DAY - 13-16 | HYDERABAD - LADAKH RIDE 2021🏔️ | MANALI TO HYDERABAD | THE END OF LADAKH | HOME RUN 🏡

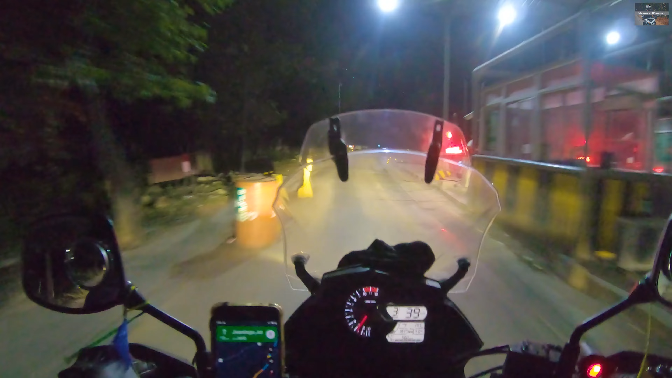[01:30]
Alright, so we just passed through the first old plaza on this road. And another 604 kilometers to Rewadi. Alright, so we have covered about 40-odd kilometers from our stay.
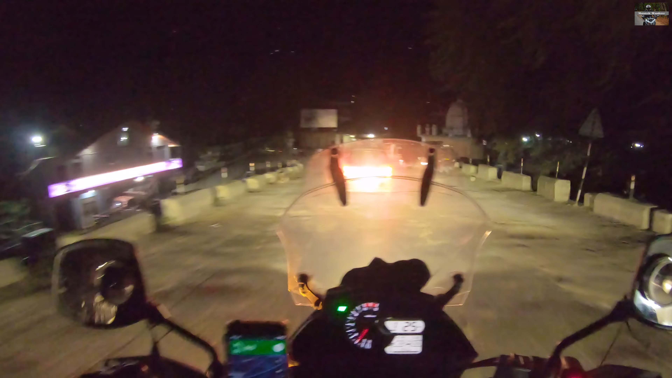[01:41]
And the roads have been pretty nice so far.
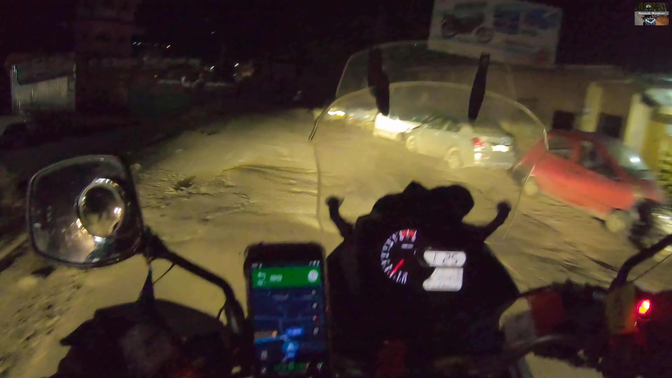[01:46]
Right now the road has deteriorated slightly.
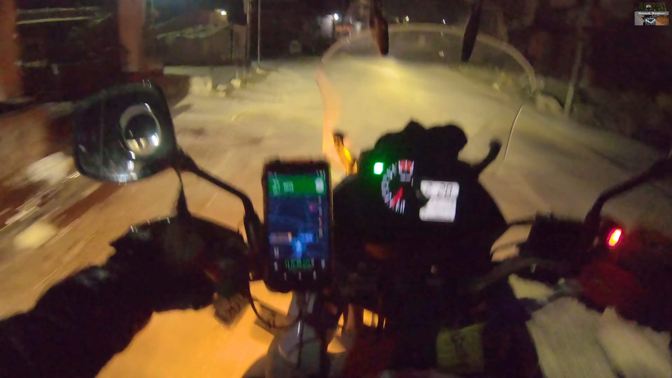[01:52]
I hope we'll get on to better roads soon.
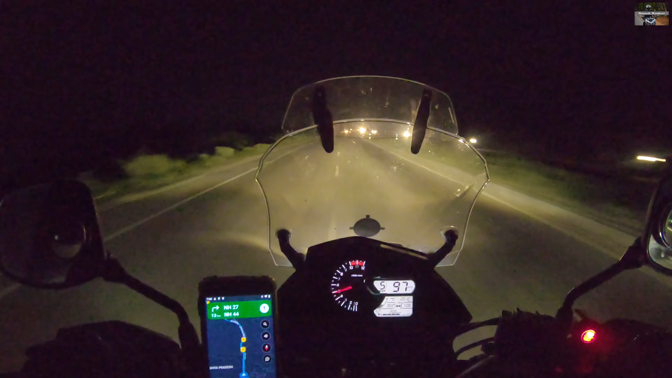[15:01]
It says Madhya Pradesh and Uttar Pradesh. So the RTI checkpost just went past. And there was a lot of club traffic. So we took the left lane. And we escaped all the traffic. Jhansi Street. Shivkuri. Right. Sagar right. All right. So we are taking the right turn towards Sagar and Shivkuri. This is the junction. This is the road that leads to this day.
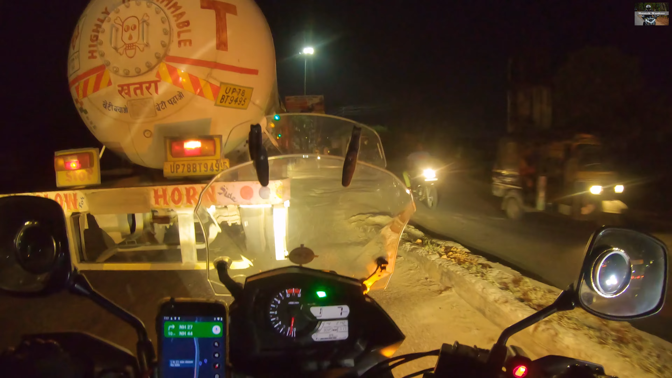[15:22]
It's about to cross into the right direction. So we are entering Madhya Pradesh again.
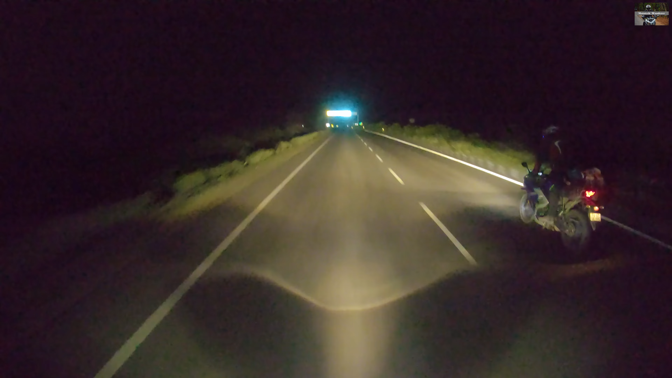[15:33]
And Sagar is another 70-odd kilometers. 75 it says. All right. So we have entered Sagar and we are heading towards our stay for the night. This is the road that leads to this day. It's about 1.8 kilometers from this location.
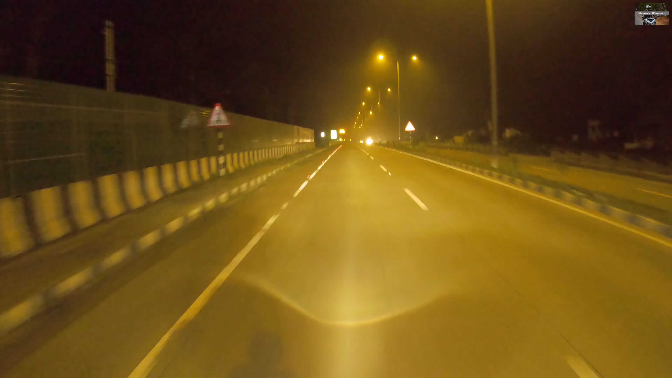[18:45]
all right so on the left you can say welcome into the madhya pradesh border so basically we are leaving madhya pradesh and entering into maharashtra all right so this road leads to the stay which is in dravan colony
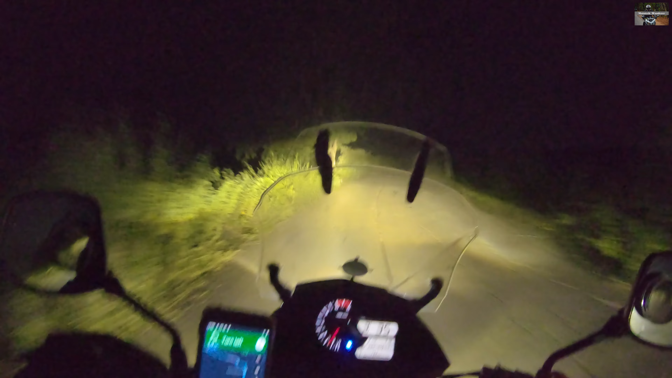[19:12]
pretty outskirts of the city isolated roads